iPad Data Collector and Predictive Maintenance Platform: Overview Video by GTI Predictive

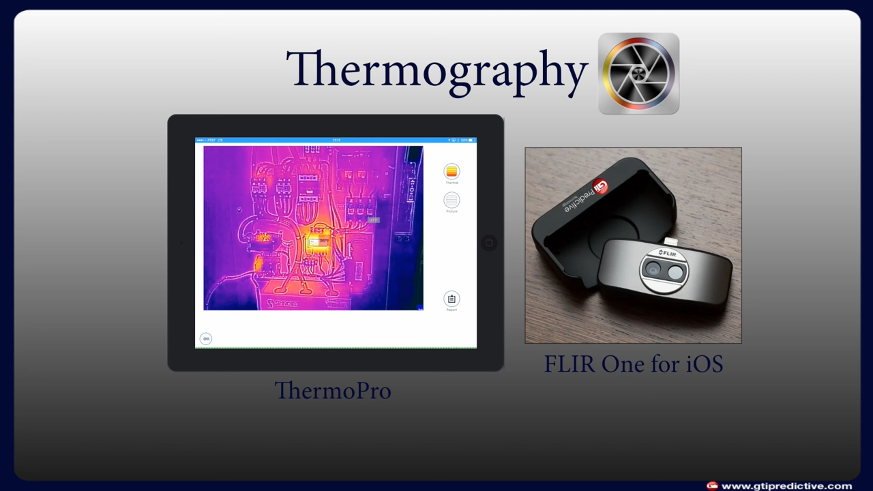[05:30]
Data can be organized by location, plant, machines and measurement points. A small thermal camera plugs into the iPad. It has an integrated optical lens that includes the edges mode which provides enhanced clarity not found on other thermal cameras.